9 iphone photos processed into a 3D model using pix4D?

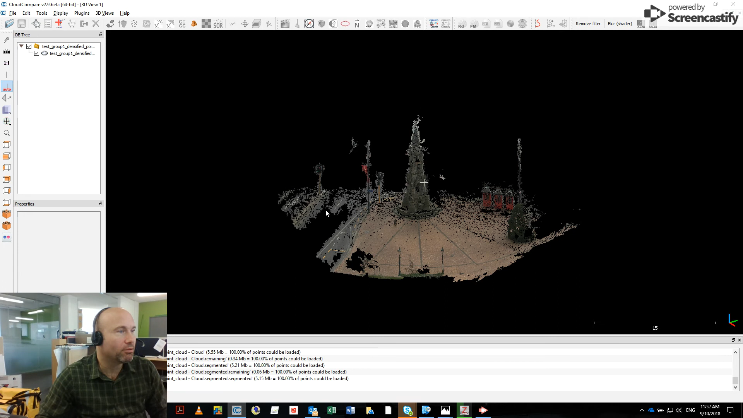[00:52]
It's probably not to scale and it certainly wasn't level when it came in, but it's quite easy to make nominally level and if we had something like road markings or even some measured distance on the model, we could set it to scale and all of a sudden we would be able to use this to interrogate maybe slopes or slope heights.
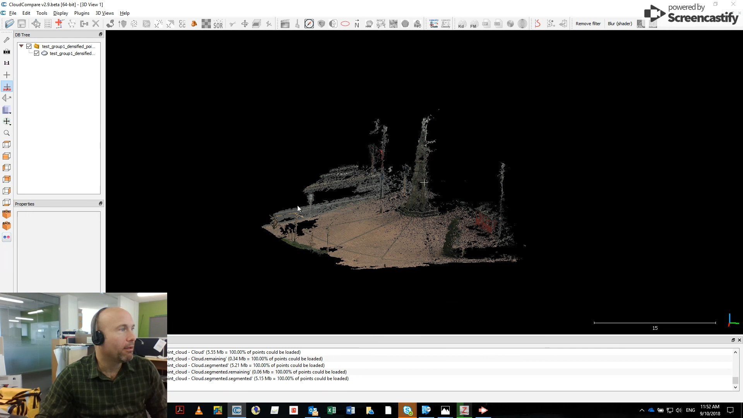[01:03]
maybe not very accurately, but certainly accurately enough. Yeah. We'll use those new fonts and stuff. Thank you very much.